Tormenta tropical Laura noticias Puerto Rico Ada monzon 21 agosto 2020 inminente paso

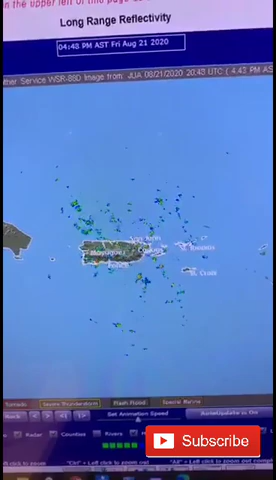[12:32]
por ejemplo, en el caso de la República Dominicana.
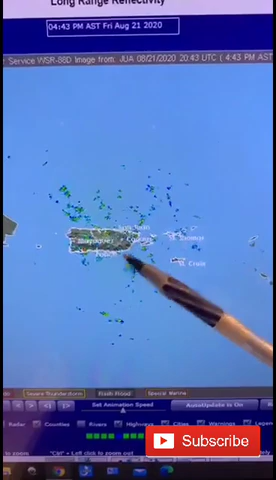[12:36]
A esta hora, pues, están ocurriendo algunas lluvias que están llegando a través de nuestras costas.
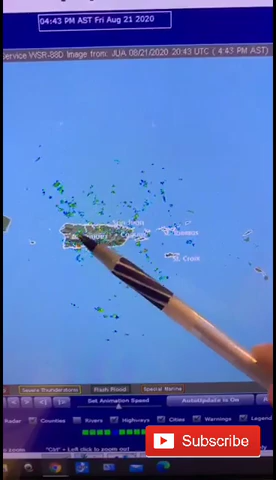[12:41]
También ha habido lluvias copiosas en el área suroeste de Puerto Rico,
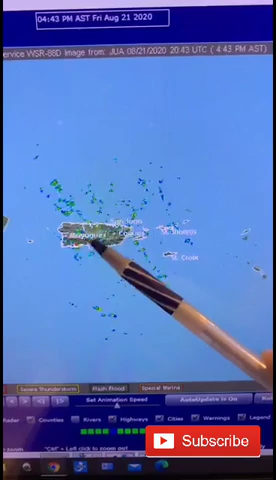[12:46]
inducido por el calor del día y la presencia de humedad, pero esta noche ya estas zonas de lluvia
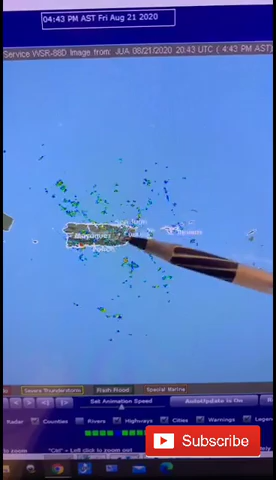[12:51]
que están entrando en forma intermitente irán progresivamente aumentando,
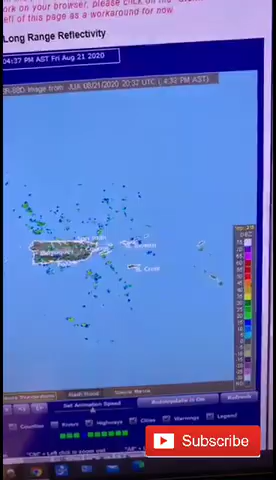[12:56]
sobre todo en horas de la mañana, porque, como pueden ver,